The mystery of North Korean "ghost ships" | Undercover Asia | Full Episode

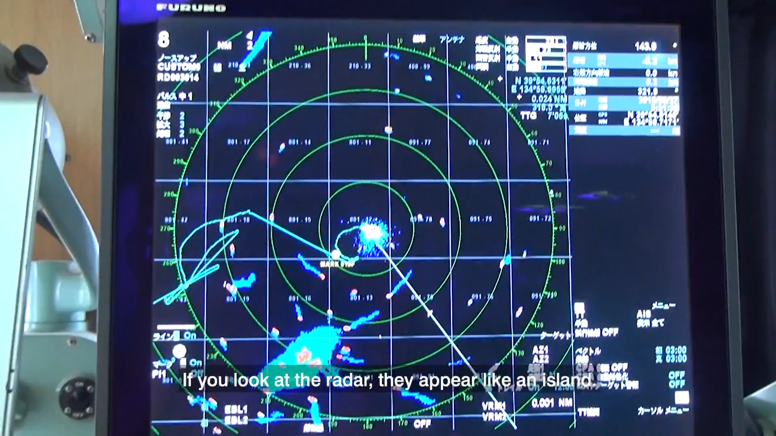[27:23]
島みたいな感じで固まってレーダーで1800とか そんな単位だって言ったよ。
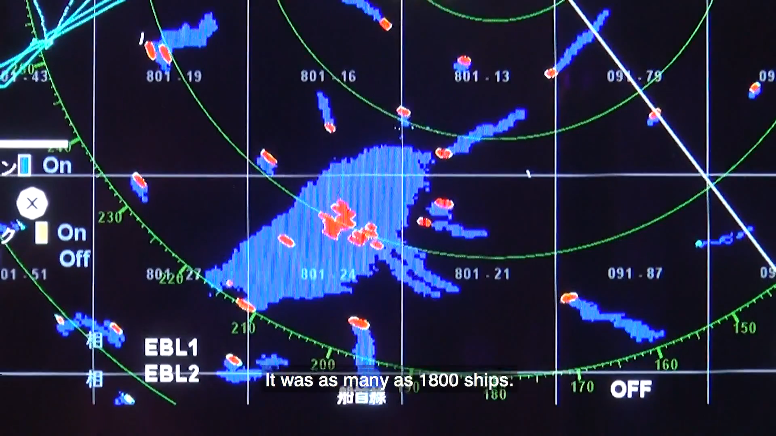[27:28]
足は対北朝鮮でもなれば、さまざま悪いことするから、あんまり近寄るなってことも小されてるもんだから、違法操業で操業してるのが分かってて、